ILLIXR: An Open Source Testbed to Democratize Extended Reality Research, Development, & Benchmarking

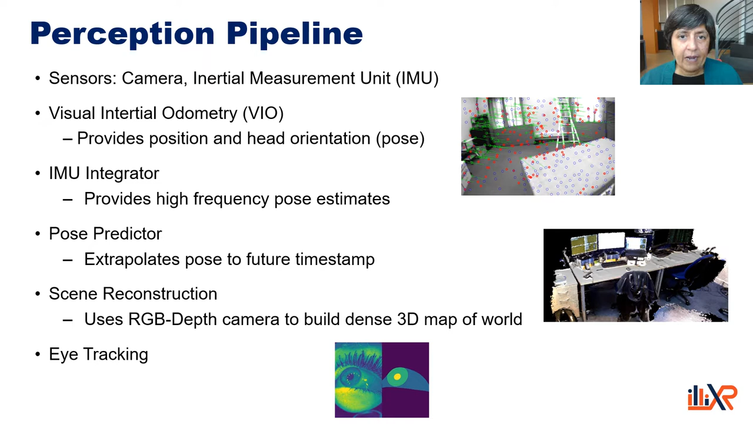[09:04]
Elixir also has a scene reconstruction component, which uses RGB depth camera to build a dense 3D map of the world. And finally, in this pipeline, we also provide eye tracking to determine where the user is looking.